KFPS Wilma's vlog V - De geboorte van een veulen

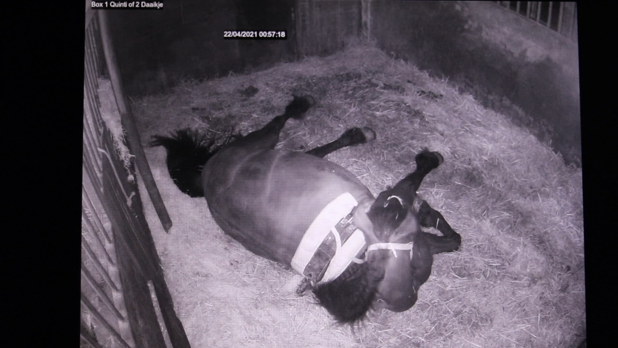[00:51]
De meeste merries veulen er s'nachts als het rustig is. Wij voorzien de merries van een geboortemelder. Er zijn daar diverse varianten van beschikbaar. Daarnaast gebruiken we camera's, zodat we deze beelden ook hebben. In principe kan de merrie het veulen er zelf. Dat heeft het natuurlijk prima geregeld. De merrie begint met het zoeken in de box, is onrustiger. Wanneer de bevalling begint, zal de merrie vaak gaan liggen. Dan trekt de baarmoeder samen en de baarmoedermond gaat openstaan.
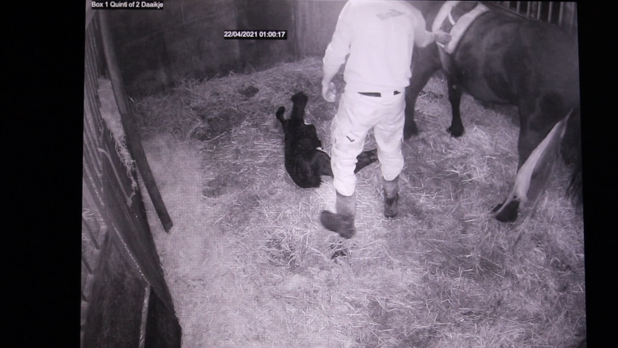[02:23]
Na de bevalling halen wij altijd het geboortealarm van de merrie af. Deze heeft nu zijn functie volbracht. Belangrijk is dat de merrie het veulen na de bevalling aflikt. Dit is goed voor de binding met het veulen, maar ook voor het activeren van de bloedsomloop en de ademhaling. Dit was de eerste bevalling die ik jullie wilde laten zien. Dit is onze stermerrie Quinty Day, brand 413x Teunus 332 en een merrieveulen van Arend 515. We gaan nu kijken naar de tweede bevalling.
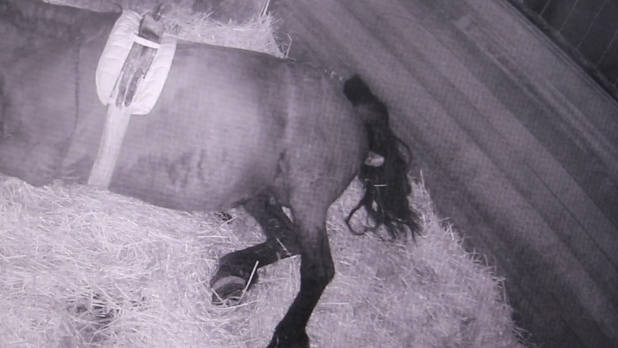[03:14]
De pootjes komen er al een beetje doorheen. Het alarm is nog niet afgegaan, dus we hebben nu nog geen seintje gekregen dat de merrie aan het bevallen is. Het is als fokker erg belangrijk om de 1-2-3 regel in acht te nemen. Dat betekent dat 1 uur na de geboorte het veulen zou moeten staan. 2 uur na de geboorte zou het veulen moeten drinken. Voor een pasgeboren veulen is de eerste biest erg belangrijk. Dit is de eerste melk die de merrie produceert en bevat veel afweerstoffen.
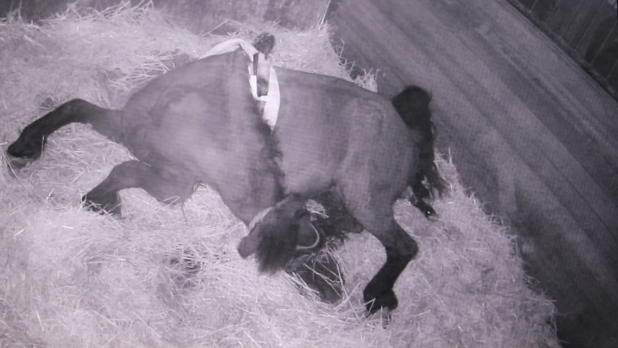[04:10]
Het alarm gaat nu af, want de merrie gaat nu helemaal plat liggen. Nu krijgt mijn zwager als eerste een seintje op zijn telefoon dat de merrie helemaal plat ligt. Een vals alarm is natuurlijk ook mogelijk, maar het is altijd van belang om toch even polshoogte te nemen. Je hebt het ding niet voor niks. Daarnaast is het ook wel handig om alvast de volgende materialen klaar te leggen. Dat heb ik bij de vorige bevalling niet genoemd, maar wij leggen altijd ontsmettingsmiddel klaar.
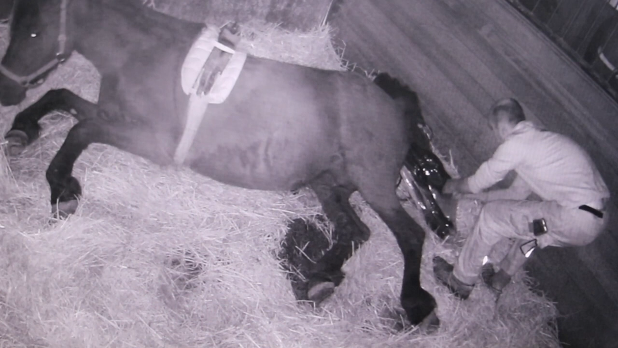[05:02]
Je kan ook trekstokken met touwtjes gebruiken om de merrie een handje te helpen bij de uitdrijving. Maar zoals jullie hier zien, doet Hendrikens dat met zijn handen. Daarnaast is het van belang om een schaar en navelklemmetjes in de buurt te hebben. Dan bij een bloeding kun je de navelstreng even afbinden.